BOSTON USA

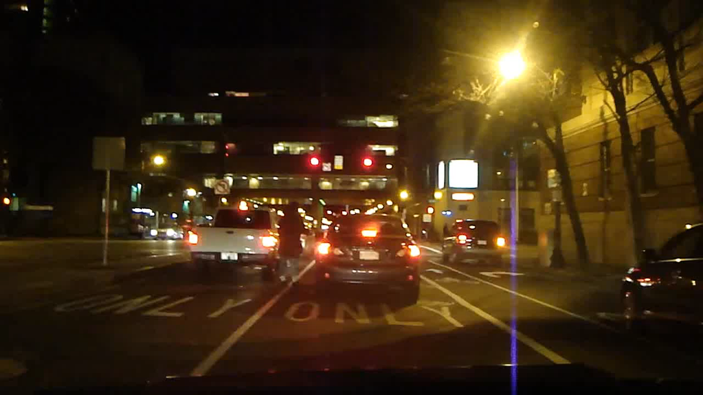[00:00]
Olha aqui, uma limusine. Alguém tá curtindo aí dentro, hein?
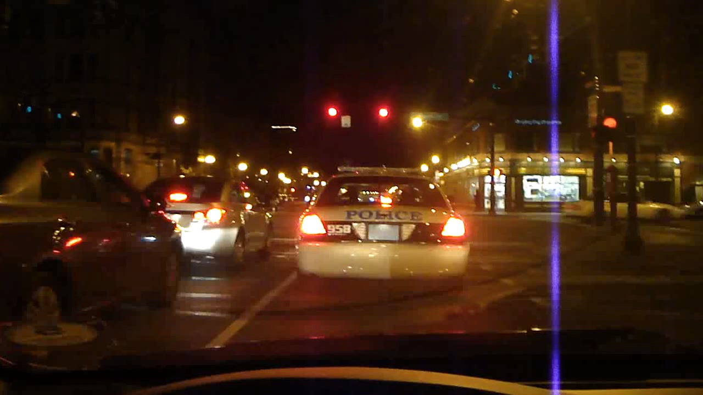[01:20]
A polícia na frente, né? Esta respeitada aqui nos Estados Unidos. Não é igual no Brasil, que pra ser polícia tem que se esconder. Aqui eles são respeitados.
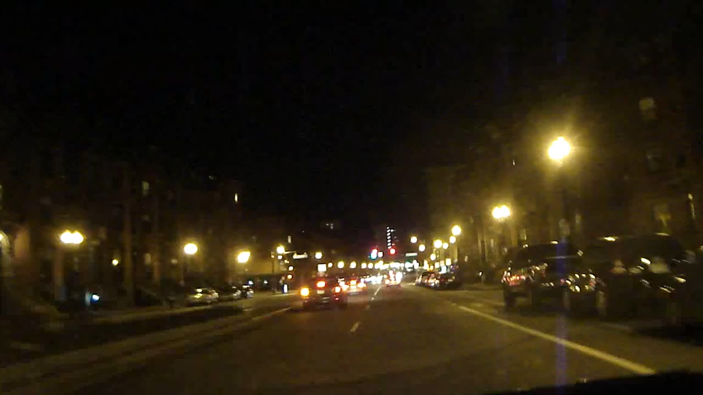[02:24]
Peraí, eu já estou na Mass Avenue! Yes, a Mass Avenue, olha bem, como é o negócio. Esta aqui é a Mass Avenue, chegando no centro de Boston.
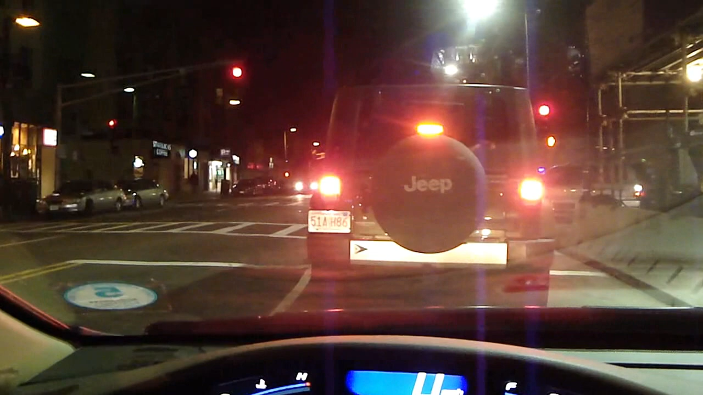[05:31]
A limusine tá me acompanhando aí, olha.
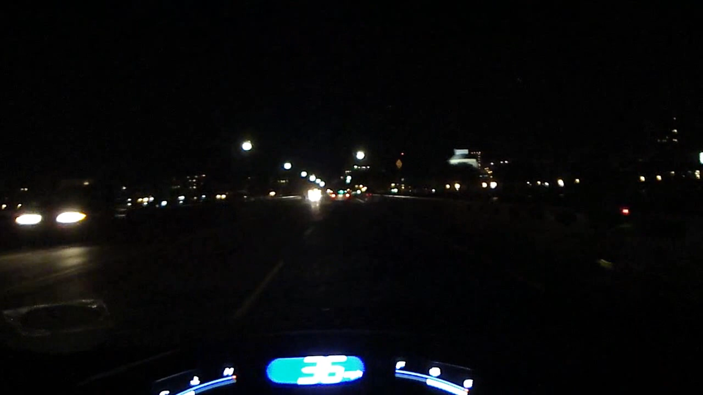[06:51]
Não tem lâmpada. Aqui também tem essa falta de atenção nas coisas, olha. Essa é uma ponte muito importante aqui, ó. É a Charles River. Debaixo tem um rio, o Charles River, que é muito grande, um rio famoso aqui.
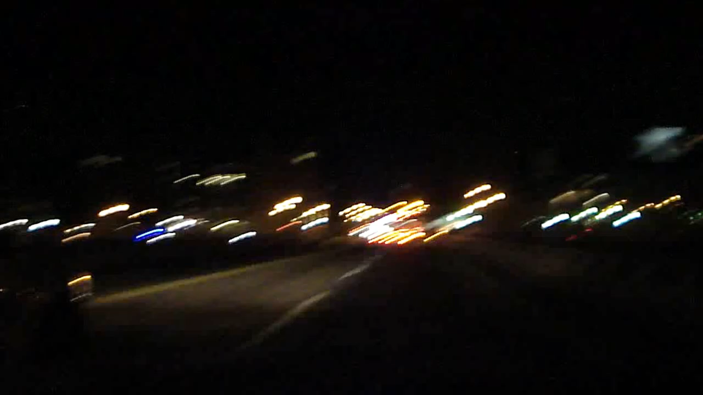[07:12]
Mas estão abandonando aí, não tem luz, mas nem na ponte coloca a luz.